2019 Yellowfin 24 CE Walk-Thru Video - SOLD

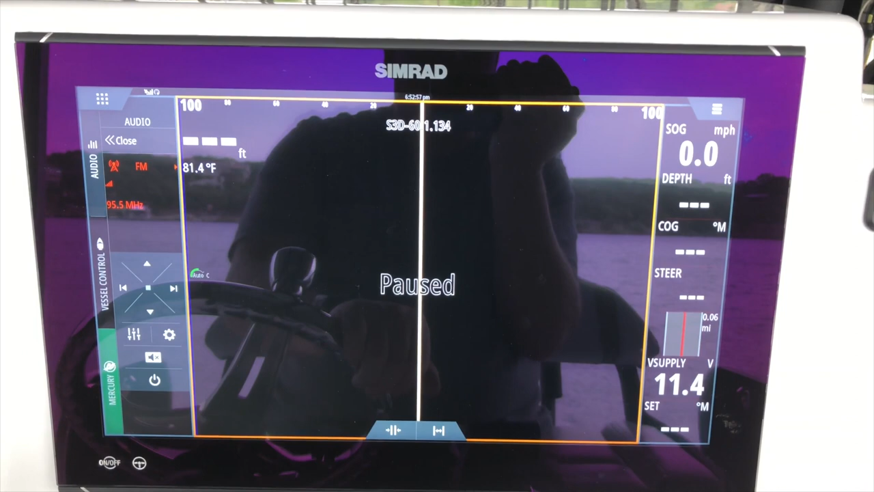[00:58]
On screen: speed 0.0 mph
They've got it paused because I'm out of the water but that's available on the unit itself.
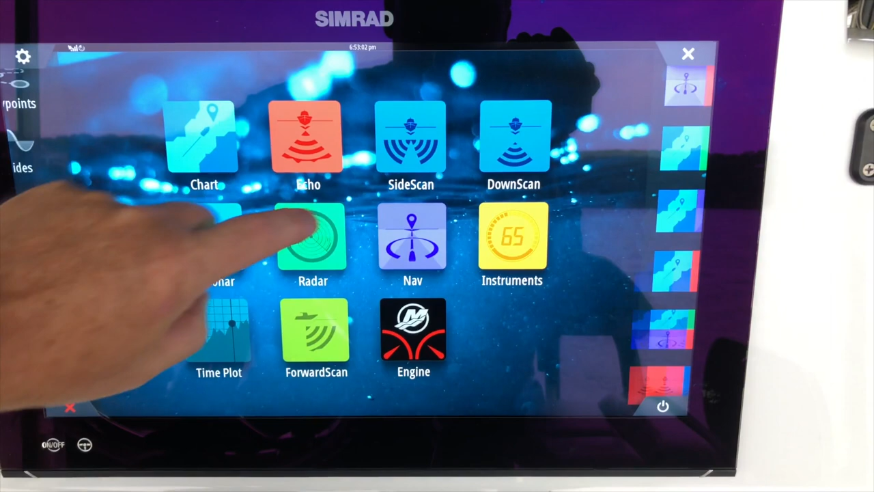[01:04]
If we take a look at the radar this has a 4G radar unit on it and
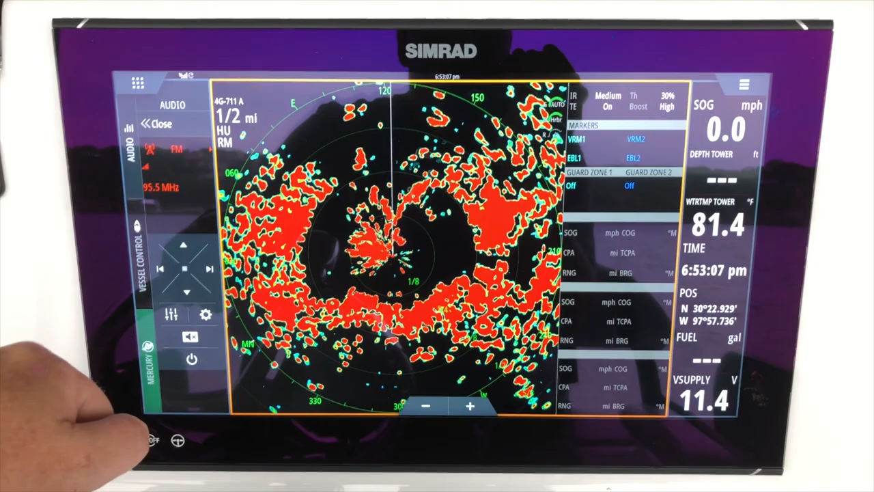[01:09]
it can support radar by itself.
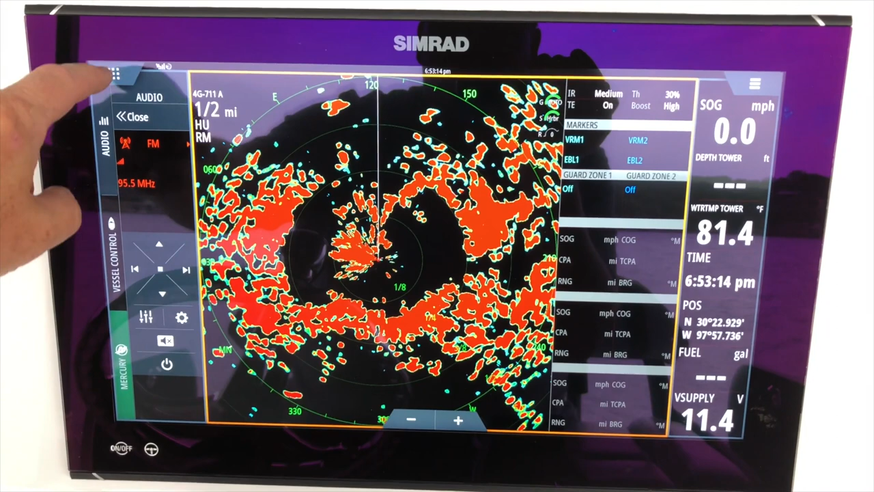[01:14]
You can put it in an overlay on the charts so you can see the actual chart underneath it so there's a lot of different options available.
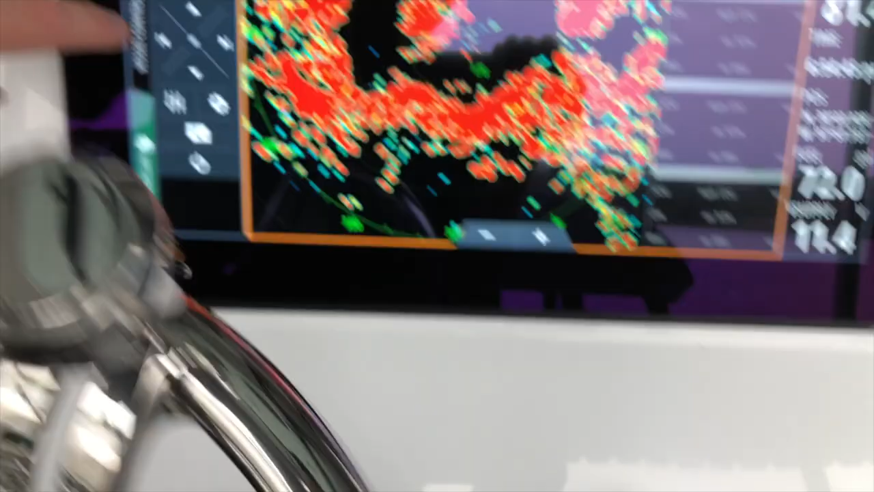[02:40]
You can also control the engine through the display with the function there to
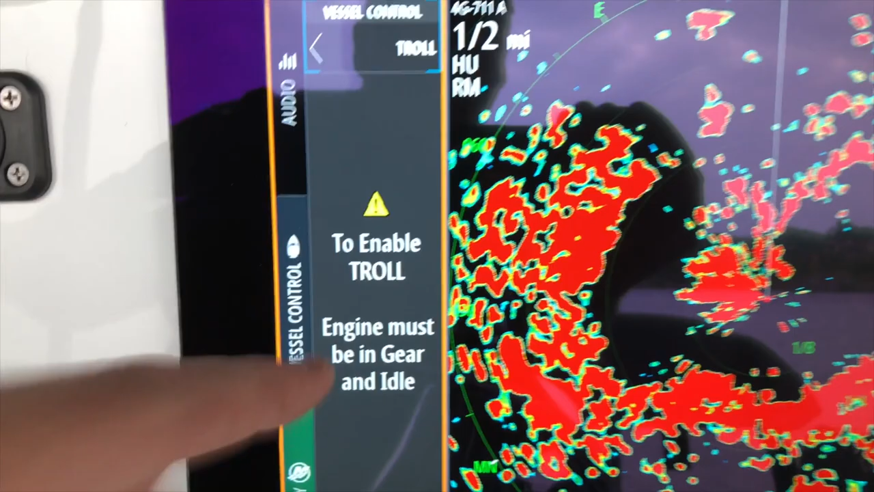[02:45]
look at setting the speed for trolling or cruise control.
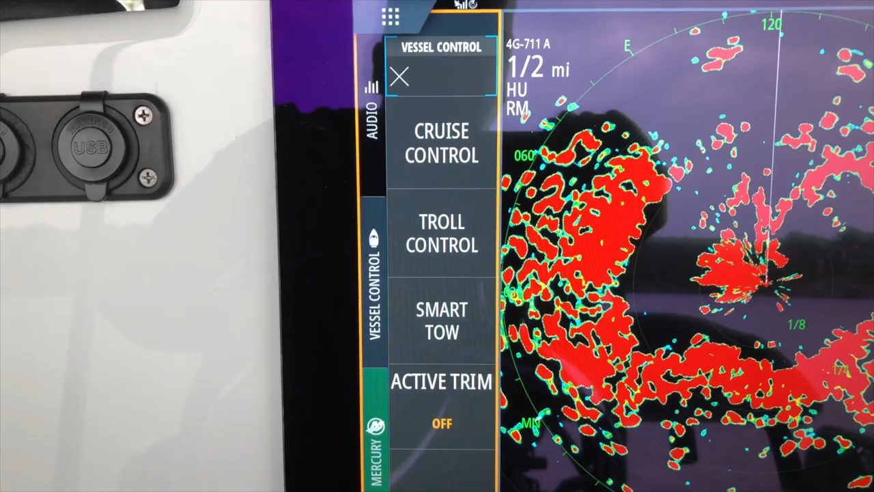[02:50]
It does have active trim there but it's not enabled on this particular mode. It's a module that you could add for an upgrade later if you chose to.
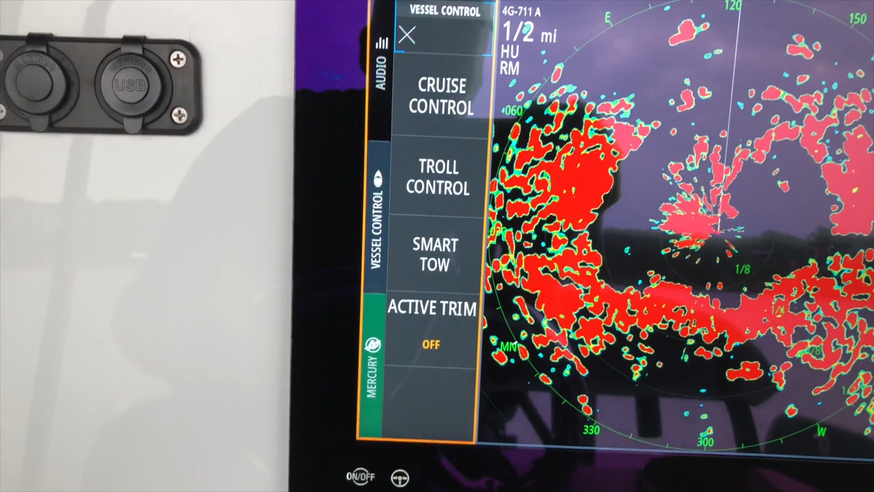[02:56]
This is the trim setting for the jack plate.